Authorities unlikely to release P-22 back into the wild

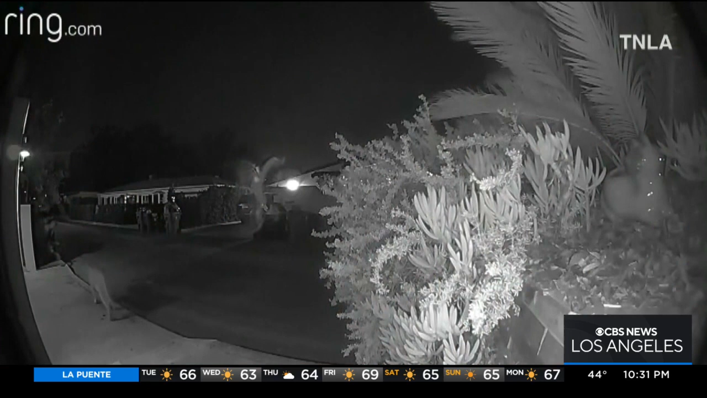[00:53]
BUT HEATHER RAPENNING KNOWS THAT HER FRIEND, P-22, HAS RECENTLY BEEN CANVASSING THE NEIGHBORHOOD, EATING HER FAMILY PETS.